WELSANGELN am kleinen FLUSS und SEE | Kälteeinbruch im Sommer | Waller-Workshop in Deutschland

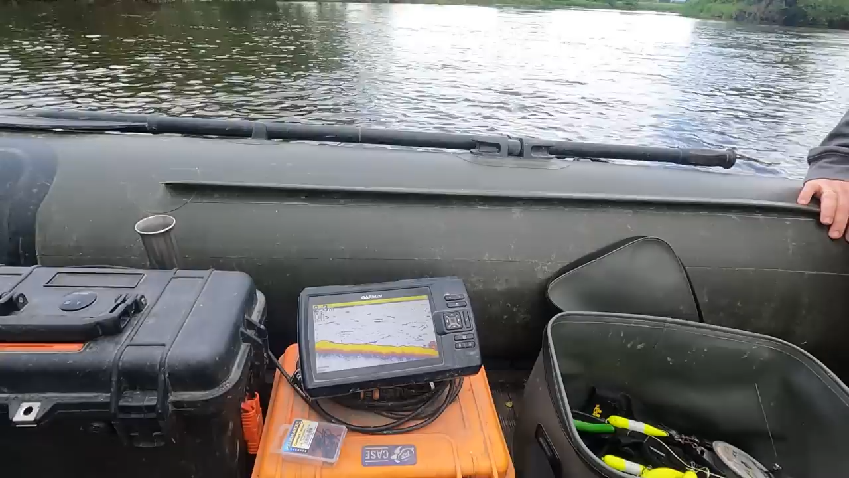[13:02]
Das ist aber nicht kalt, das Wasser. 2,40. Wie gesagt, irgendwo darunter zeige ich jetzt dann noch richtig.
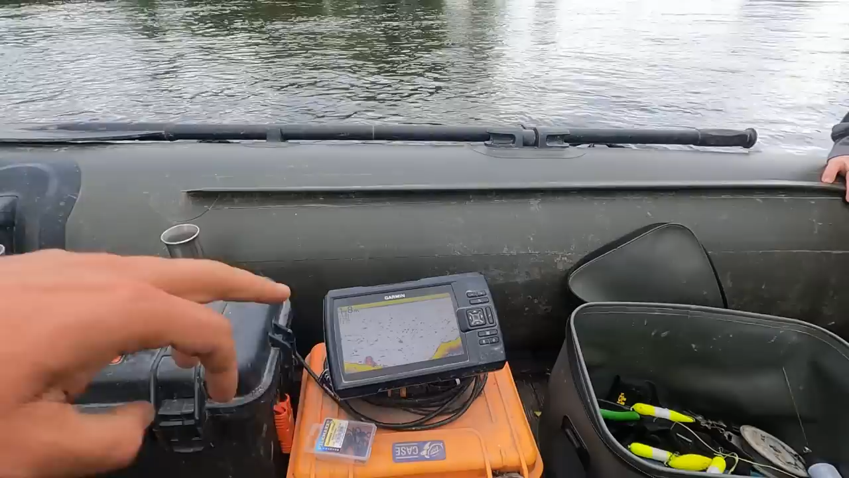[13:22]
Das hier war doch schon eine geile Kante hier. Könnte man da eigentlich auch klar die beide U-Pose setzen.